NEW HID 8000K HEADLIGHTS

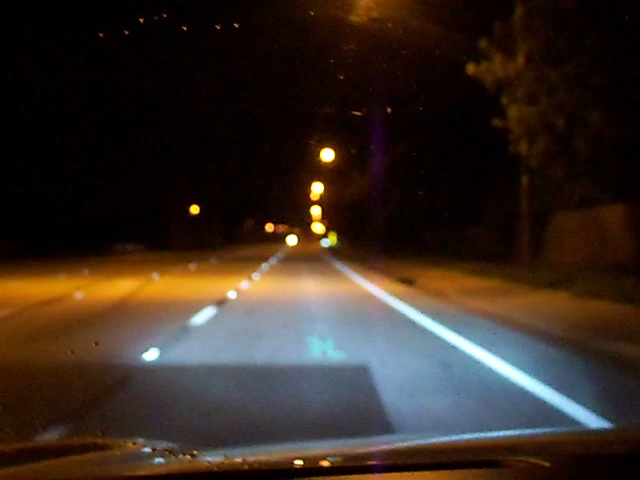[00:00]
All right, put in the new headlight housings, and then put in the new 8000K HIDs. I haven't quite aimed at the headlights yet, but they're already still pretty good right now. I'm not going to do too much tweaking on them because I don't really need to do too much. I'm just going to go and align them perfectly just because I like to have them as good as they can be.
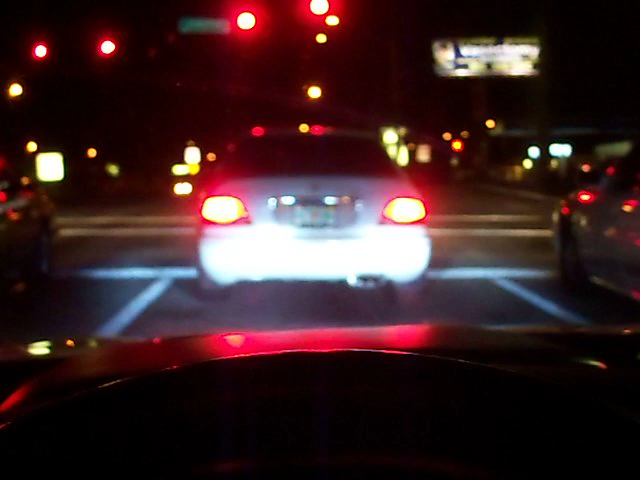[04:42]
And the projector ones it's been 50-50. I've seen some of them that were nice but I've also seen some of them come out like crap and just not put that much light on the road. They look cool but some of them just they just don't put the light out like they're supposed to. And these do. These put it out really good. So there you have it.